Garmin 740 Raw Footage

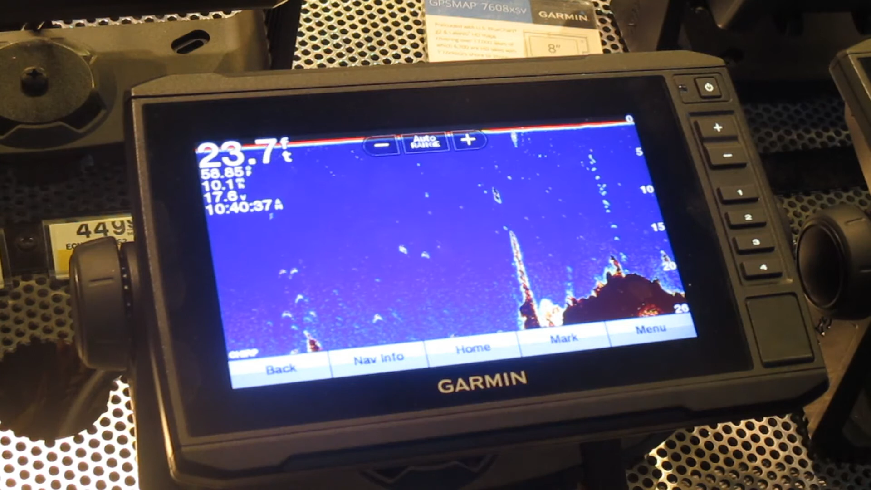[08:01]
And that would also be for the 740, would be the same type of setup with that,
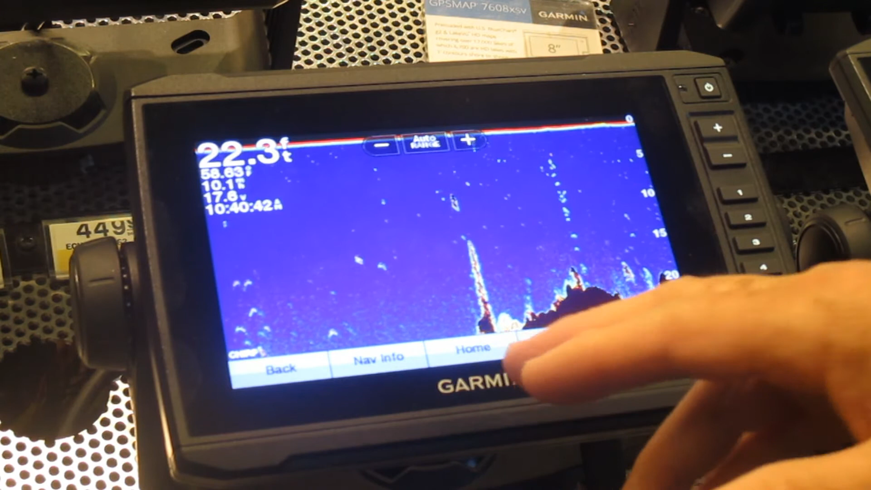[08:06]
On screen: depth 22.3 ft
depending on the transducer that you're using on that. Again, we have a menu.
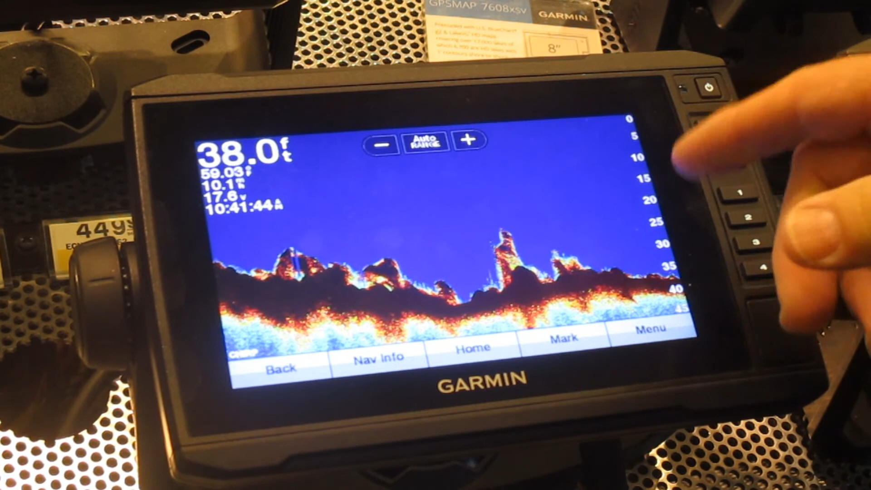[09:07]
On screen: depth 38.0 ft
Now the fish will show up on there. It will actually follow bottom for you.
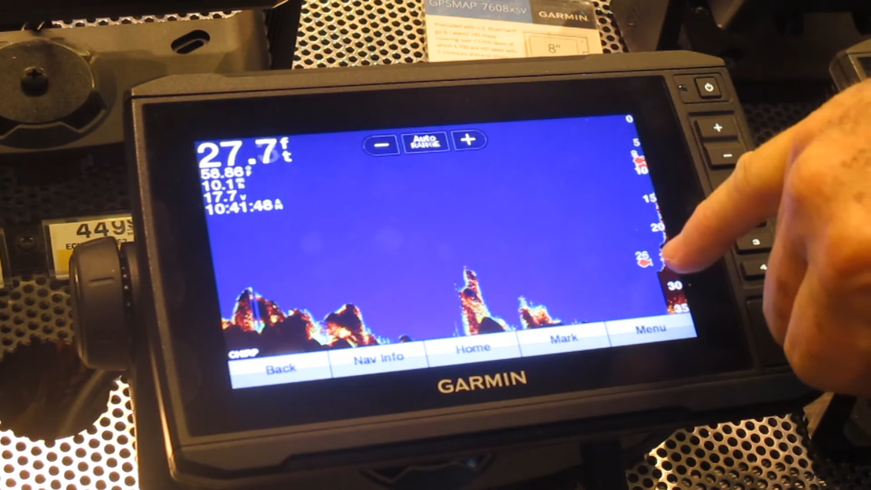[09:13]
On screen: depth 27.7 ft
Here's your fish coming in here. 26 feet, 8 feet, and multiple fish.
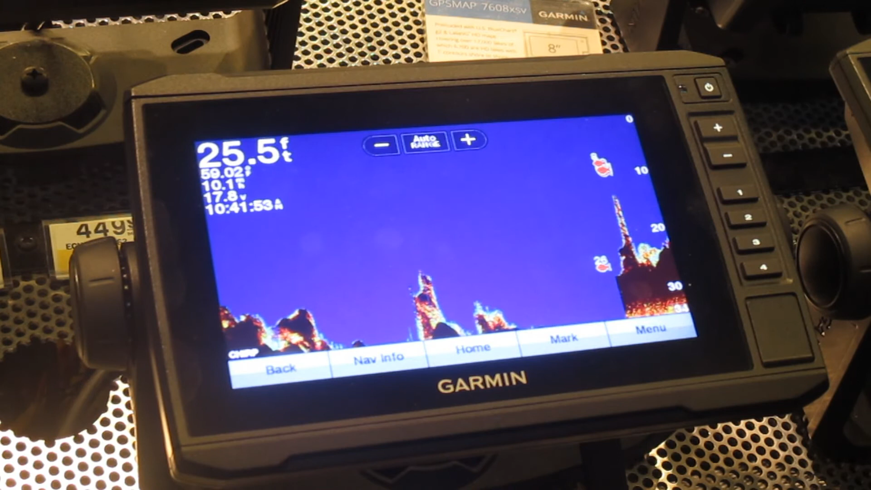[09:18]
On screen: depth 25.5 ft
We're back out again. We get into our clear view.
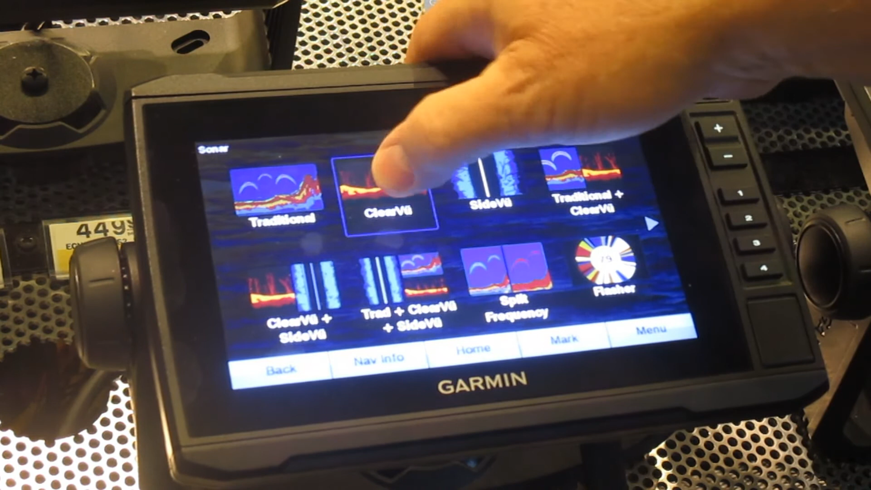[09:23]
Our clear view, your maximum speed for clear view is going to be 3 to 4 miles an hour. To get a good picture of it. Basically what that's doing is working almost like an MRI. It's a pendulum type pickup, so you have to be moving to create the picture.
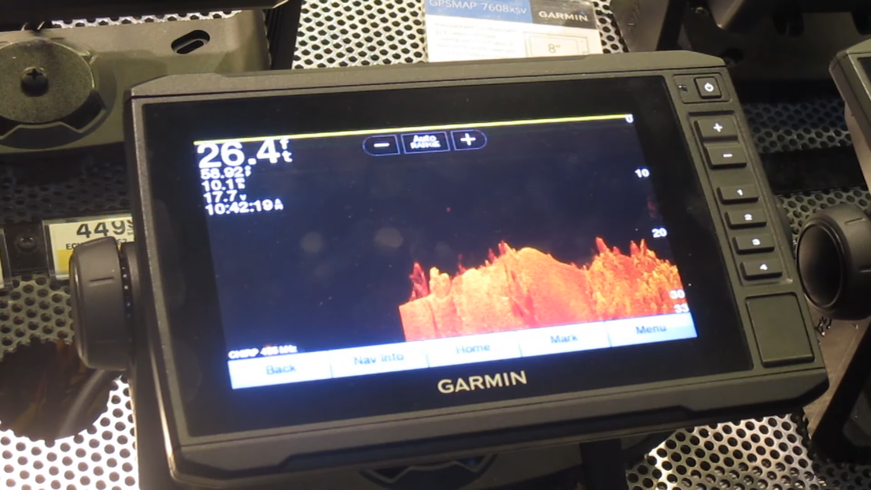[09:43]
On screen: depth 26.4 ft
But it's going to create a clear picture for you set up into there. Again, on your main menu, you can set your contrast. Your range, your brightness, your zoom.
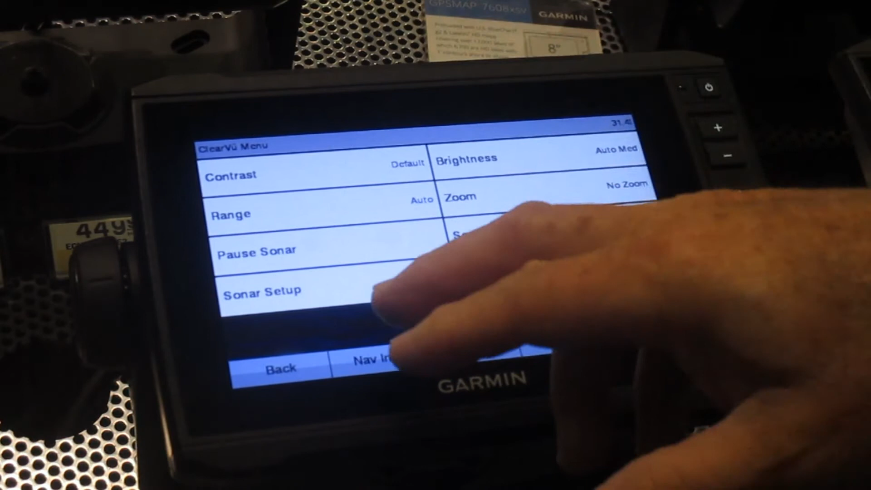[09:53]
And again, just like any of the other sonars, your scroll speed, on speed screen control. Overlay numbers for the size that you want onto it.
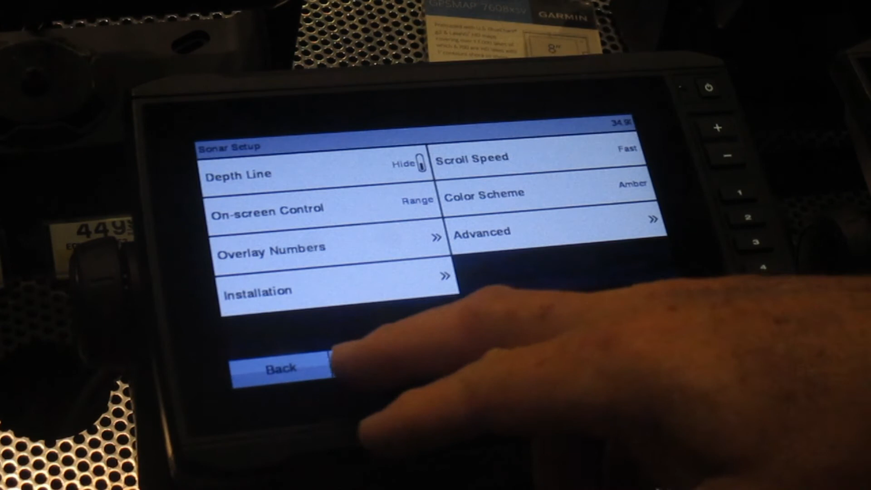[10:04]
Again, we can back out of here.
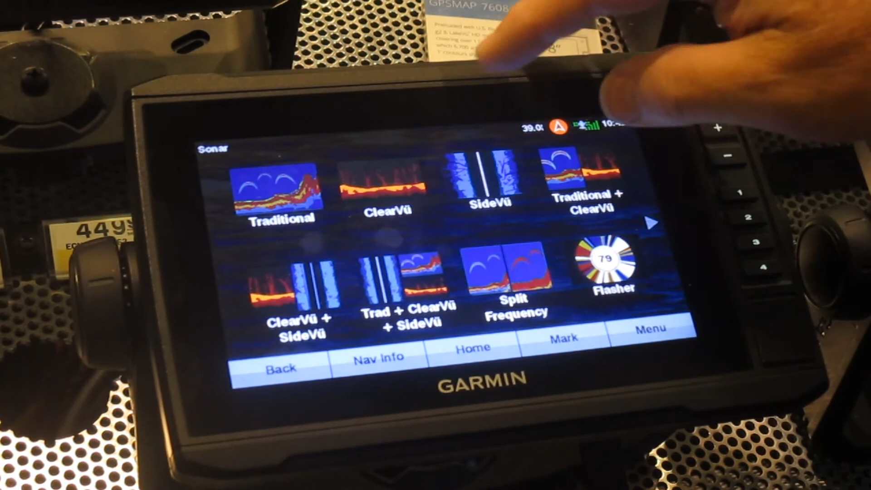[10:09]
And we're going to do a side view. The side view here, you have your range buttons on both sides here. Minus, you can see 70 feet. And 100 feet. You can preset those, or you just set them as you want to go as you're using it. This dark area right here is your water column going down.
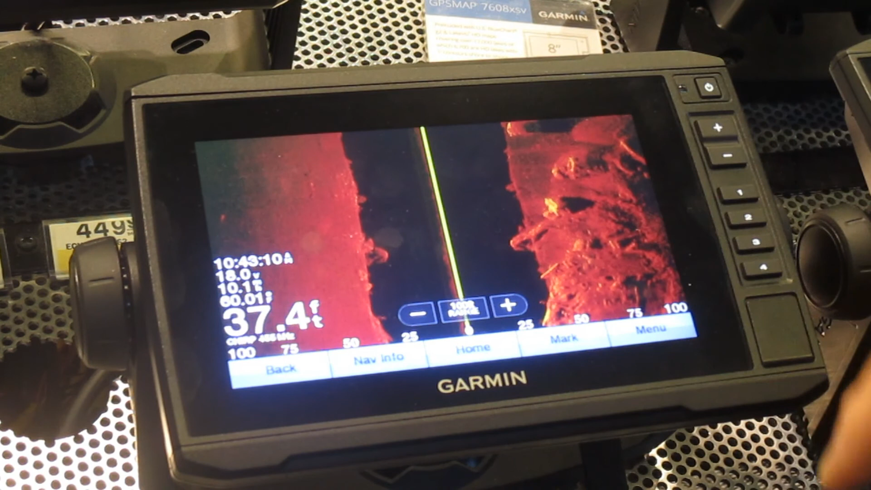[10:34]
On screen: depth 37.4 ft
And then comes out to the sides.
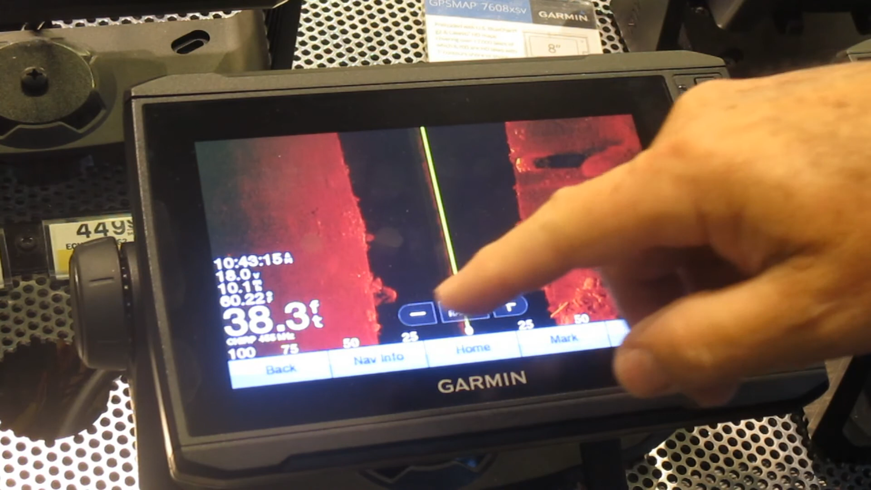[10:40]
On screen: depth 38.3 ft
Here's the bottom on your starboard side. This is the bottom on your port side. You can actually see the shadows from rock formations and things like that.
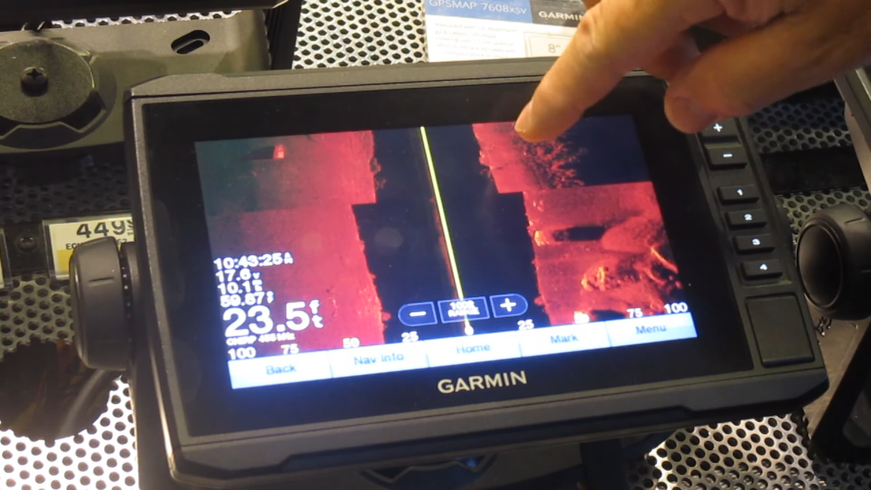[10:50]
On screen: depth 23.5 ft
Again, our menu is here. And we can do the exact same thing we showed on the last two.
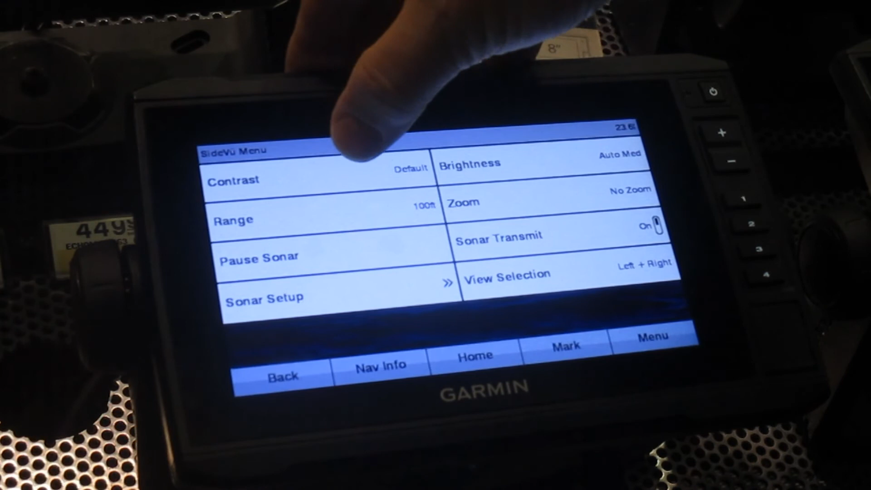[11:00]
Contrast, range, brightness, zoom, and the sonar setup.
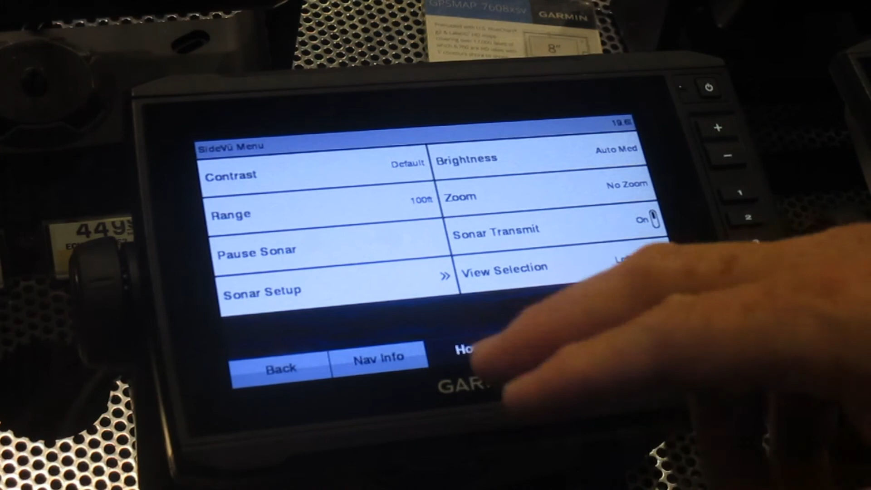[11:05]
At any given time, you hit home. And it's going to bring you right back to the home setting. From the home setting, no matter where you're at. Again, whatever page that you're on,